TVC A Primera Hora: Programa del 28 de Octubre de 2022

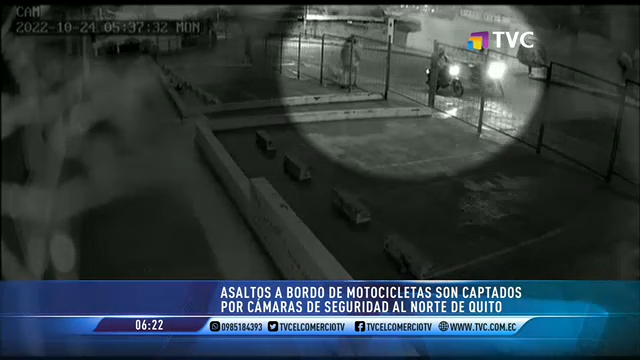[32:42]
las cámaras de seguridad de otro conjunto habitacional captaron como tres sujetos en dos motocicletas atacan a una transeúnte. Le arranchan el celular y se sube a la moto y se van.